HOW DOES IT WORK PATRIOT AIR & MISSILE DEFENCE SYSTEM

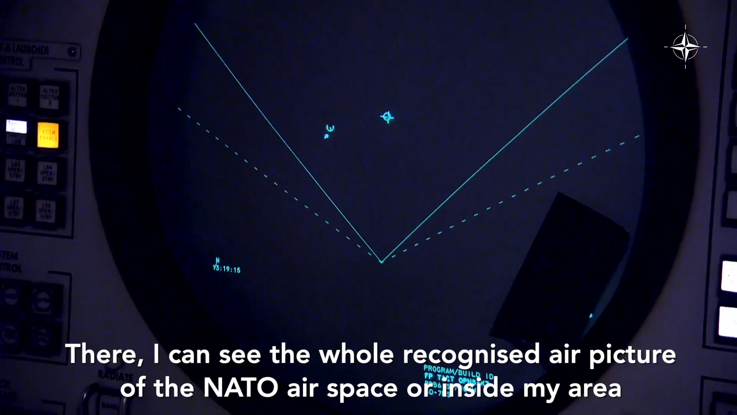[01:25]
Hier zie ik de hele verkeerde airpicture van de natuur in mijn omgeving.